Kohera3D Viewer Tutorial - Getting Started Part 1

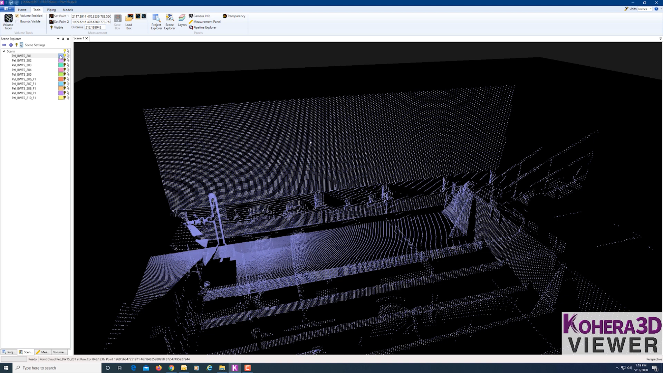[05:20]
We'll click on the color swatch. Change that to red.
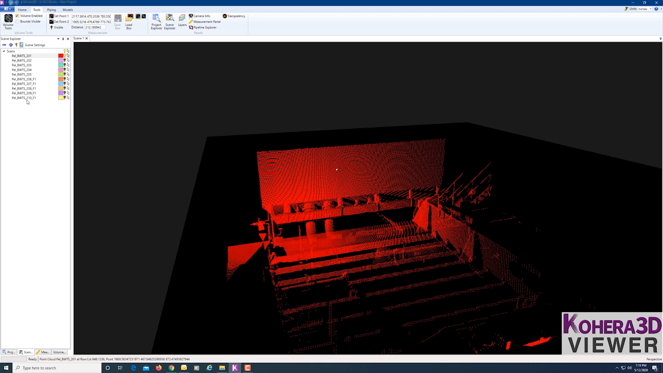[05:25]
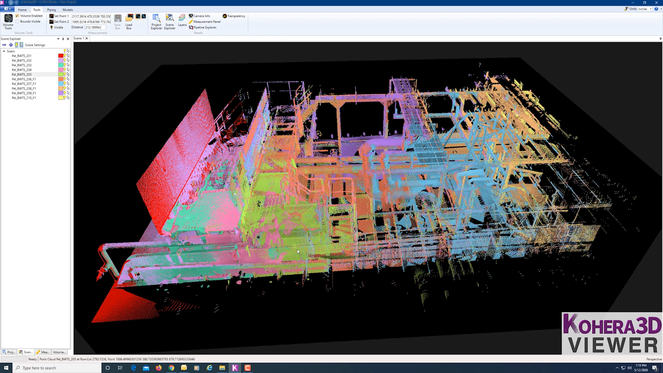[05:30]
Under Home, we can also go to Point Cloud Coloring. And choose Color As Scanned or Uniform Scan Color.
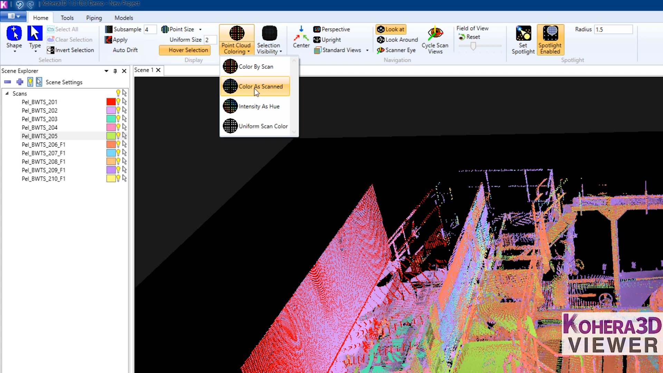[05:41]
Now Color As Scanned, if these are colorized laser scans, you'll want to choose that option to see the color. So let me show an example of that.
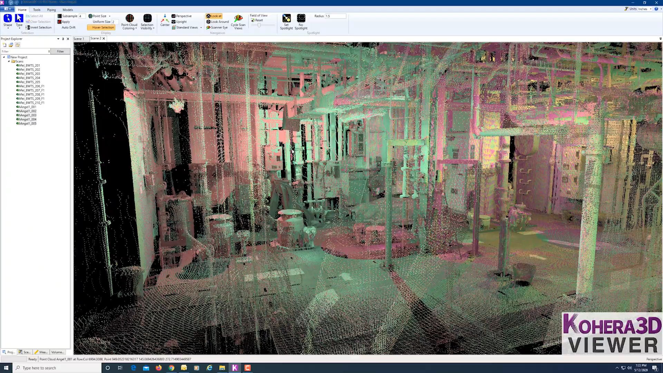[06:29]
So now that those have finished loading, these are colorized laser scans.
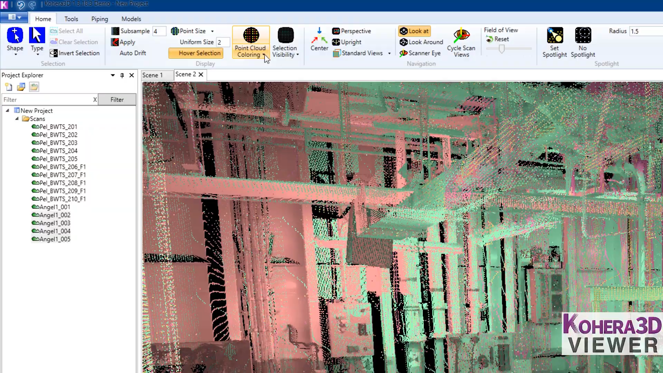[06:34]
So we'll come over to Point Cloud Coloring. Choose Color As Scanned. And now we can see the color here.
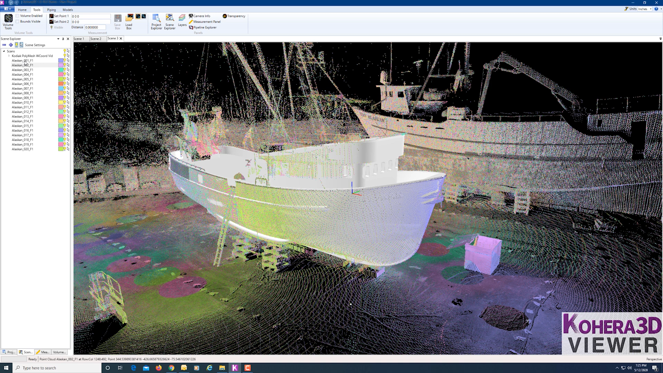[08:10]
And here we can turn off the point cloud data or the model. Okay. There's also a transparency option. So for the point clouds, we can adjust the transparency. And for the models, we can toggle
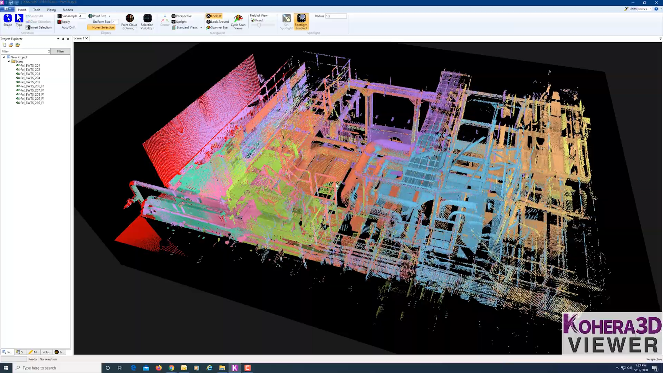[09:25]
And I'm going to switch this to Color by Scan so I can see the individual scans. And when I'm working with piping, I like to take the size of the scan points and actually reduce those down to one. So enter one and then tab.
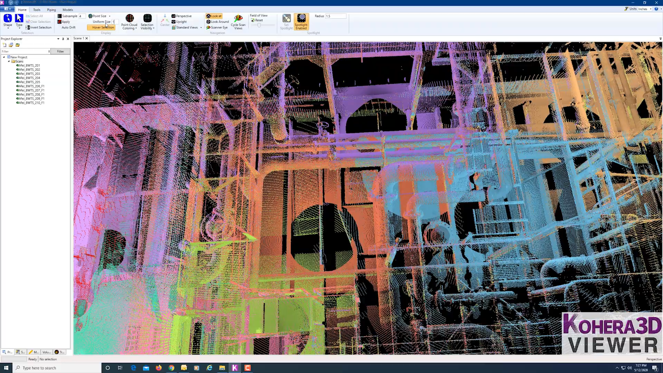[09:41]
And sometimes it helps to adjust the transparency, but I'm not going to do that right now.
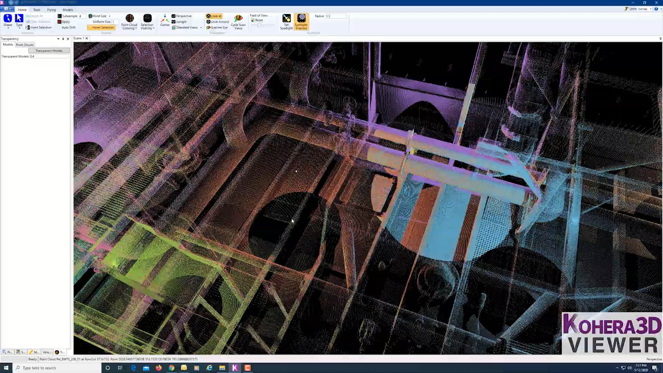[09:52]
So let's take a look at fitting some pipe. So earlier we made a volume.
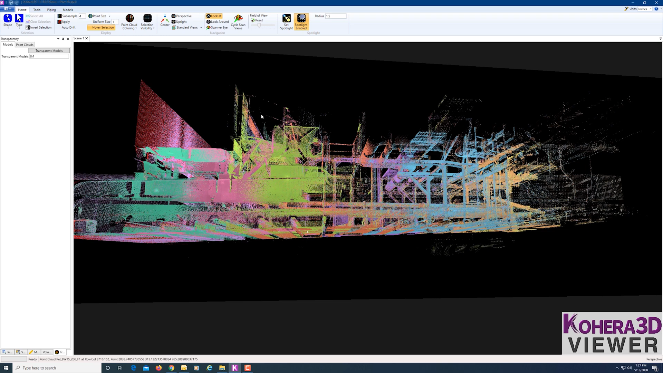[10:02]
So I'm going to go back to the volume here, this box, and I'm going to turn the boundary back on. And I'm going to make some adjustments to this.